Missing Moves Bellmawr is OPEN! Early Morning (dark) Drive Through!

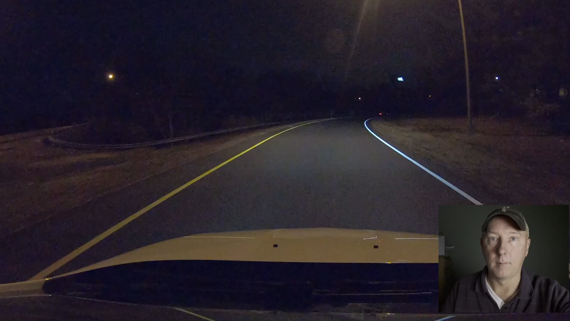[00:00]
Hey guys, Mark from 42freeway.com. It really did open. The Missing Moves Project through Belmar, the $180 million project, to fill in those gaps that we could not drive.
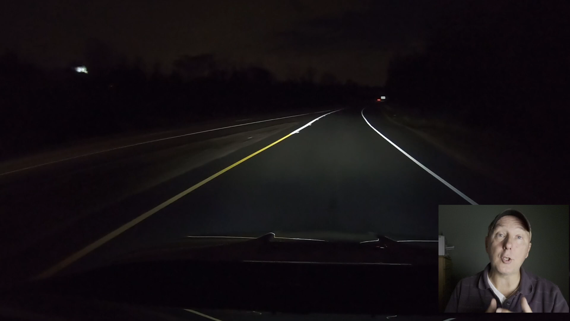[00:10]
42 has been open for almost 70 years, and we could never go from 42 North to 295 South, and then 295 North to 42 South just by on a highway. You'd have to get off on the local roads. It added a huge pain and time to the commute. So right now what you're seeing is I'm driving on 55 North. Guys, it's two lanes all the way through.
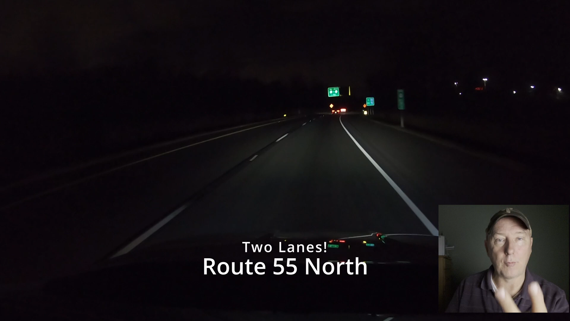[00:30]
By the way, I'm not holding a camera as I do this. I have a GoPro mounted to my car.
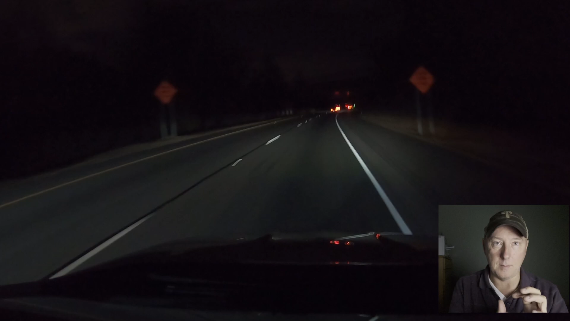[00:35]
It's a product that mounts securely on there, so it's a very safe driving conditions I'm doing here. So this is 55 North. This is a big impactful thing, but I'll tell you, probably what the most surreal moment for me was in the other direction, and I focus so much on the 42 side, but when you're on 295 North coming up, and to see a sign saying Atlantic City Expressway, Washington Township, this way, and you realize, wow, for all these years, people down that way, even just in Westville, you get on the 295 North exit at Westville, you could not drive that direction.
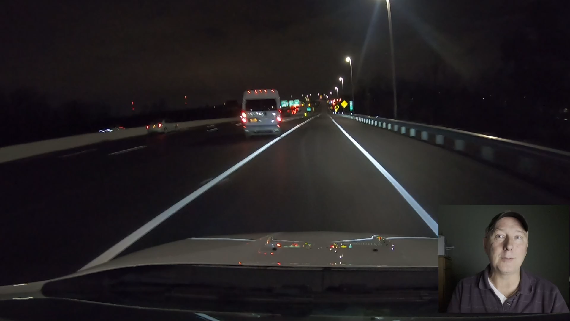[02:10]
He's like, oh, wait, this is the wrong place. Guys, here we are. If you look to the right, you'll see an action news van. There's that action news van. We're going up. Now it goes into one lane as you go over missing moves. Right now we are on the brand new highway, the missing moves highway. To the right is the Belmar Industrial Park. I will say, I think the speed limit's 55. This side going 42 North to 295 South, you probably can easily do 55 miles an hour.